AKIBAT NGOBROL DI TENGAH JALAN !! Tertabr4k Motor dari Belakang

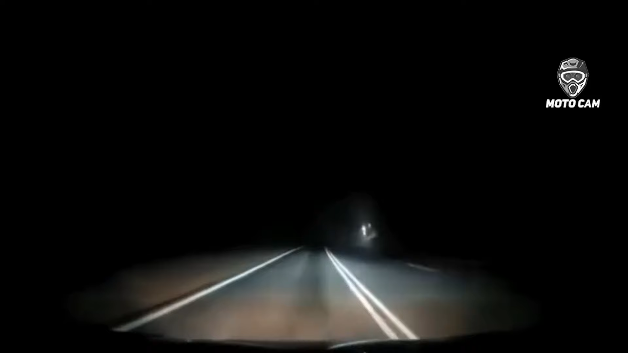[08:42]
Harap selalu hati-hati Hati-hati ketika berkendara di jalan yang minim sekali penerangan ya cuy Di video ini Nasib apas menimpa sopir mobil ini Di jalan yang gelap Sopir mobil dikagetkan adanya seekor sapi yang sedang rebahan di jalan Karena posisi lumayan kenceng juga Mobil tersebut pun tak bisa menghindari sapi males tersebut Duh semoga untuk sopir dan seisi mobil Gak sampai mendapati luka yang fatal ya cuy